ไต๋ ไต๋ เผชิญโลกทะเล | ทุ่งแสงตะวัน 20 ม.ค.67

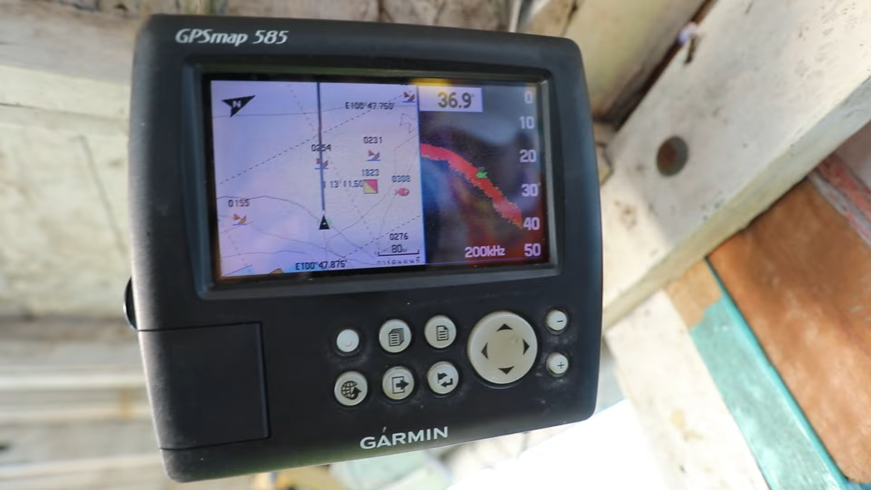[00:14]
ตอนนี้เห็นปลาแล้วนะครับ ในเลดาครับปลามันเยอะครับ อิ้มสมอด้วยครับ
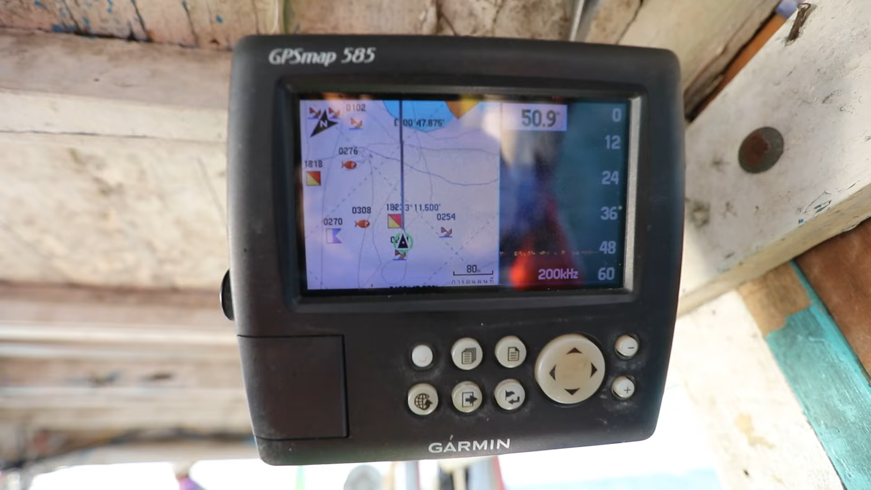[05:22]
ตอนนี้เห็นปลาแล้วนะครับ ในรีดาครับ ปลามันเยอะครับ จะบอกความรึกกึ่นนะครับคิ้นสมาเลยครับ